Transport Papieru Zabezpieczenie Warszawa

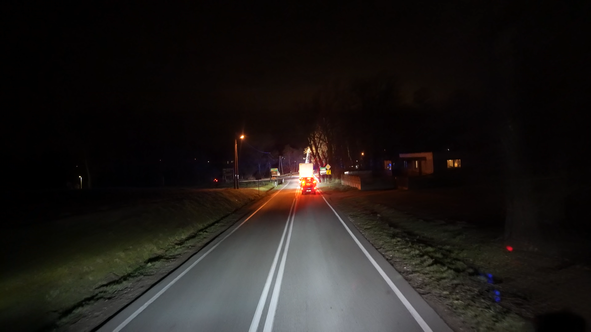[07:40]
No to sobie pojechałem do domu. Słuchajcie. Ile raptem. 7 kilometrów przed moją miejscowością.
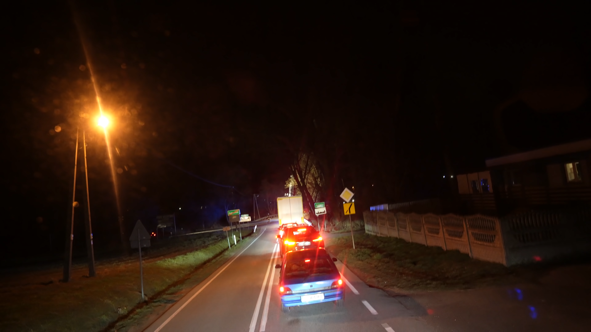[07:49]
Droga zablokowana. Tam jakiś chyba wypadek jest. Wiecie. Coś tam się stanęło. No cóż. Stoimy. Nawet nie czekamy.